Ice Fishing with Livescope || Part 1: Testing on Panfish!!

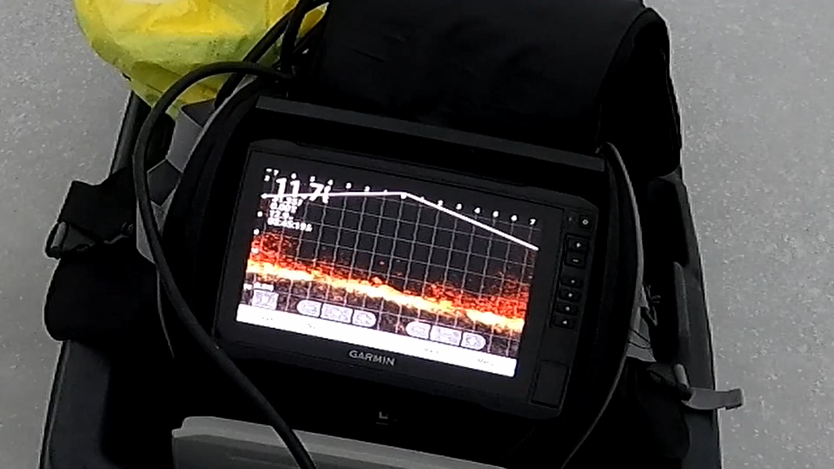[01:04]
Oh, fish on. Oh, I lost it.
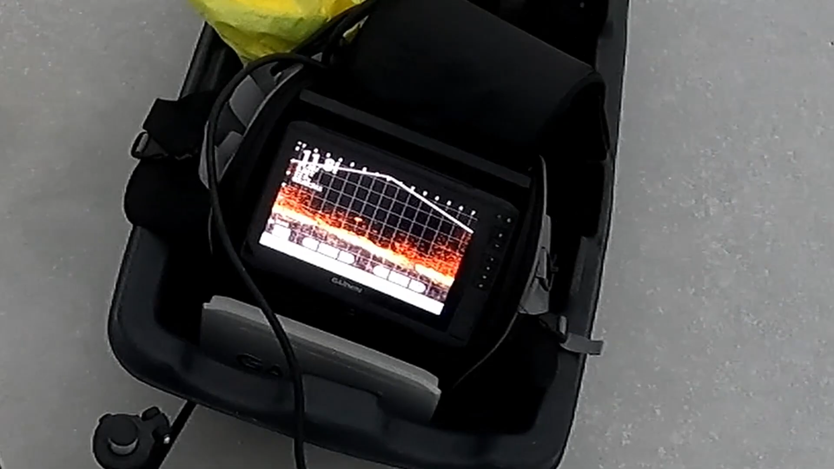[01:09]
Oh my god, it's a big one. Lost it. Where is it? Oh, I lost it.
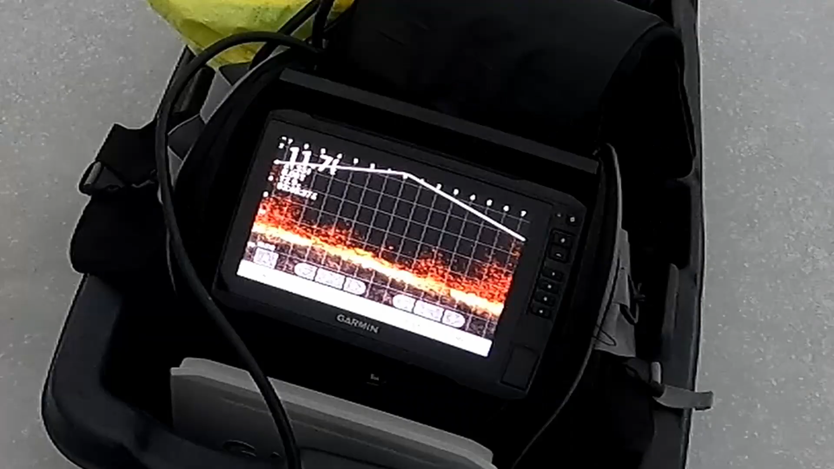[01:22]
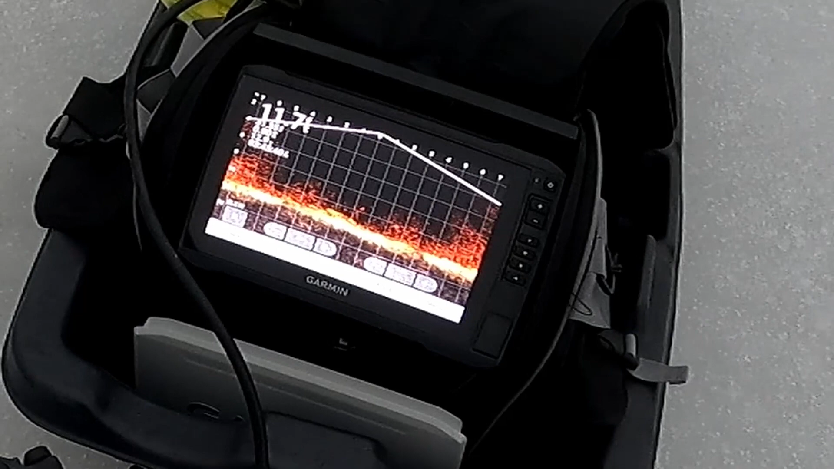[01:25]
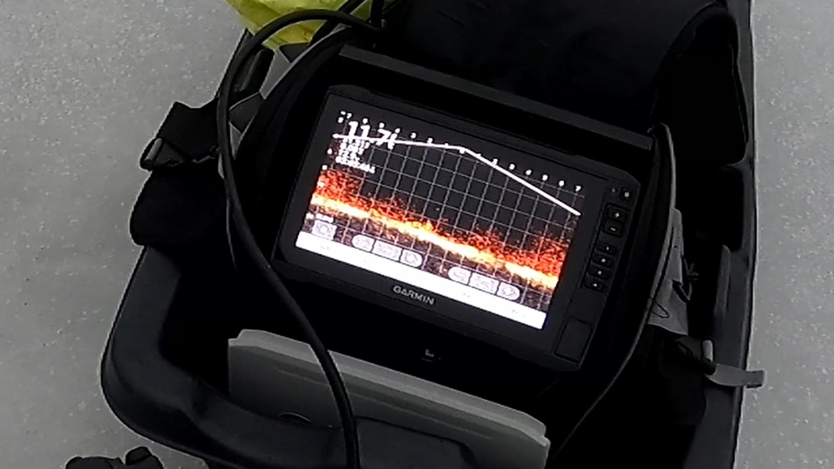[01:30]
Oh, look at the amount of fish now.
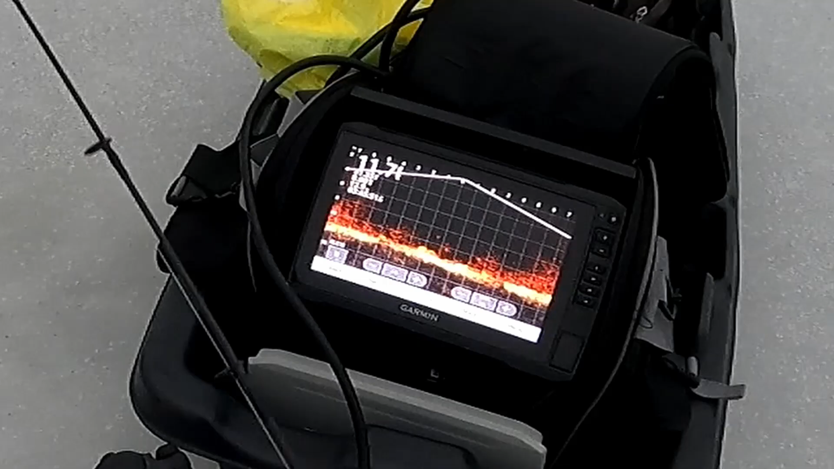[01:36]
Yep, fish on. Fish on, fish on. Come back here.